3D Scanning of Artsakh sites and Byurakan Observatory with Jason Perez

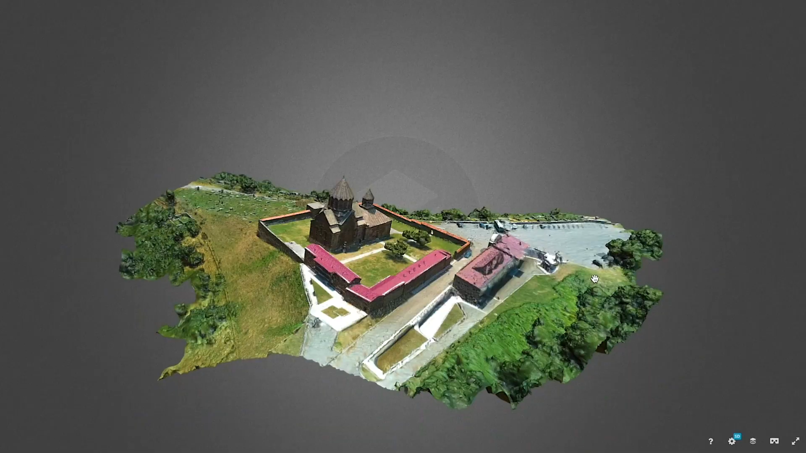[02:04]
We'll take the data and we actually organize it. Then we'll put it through software.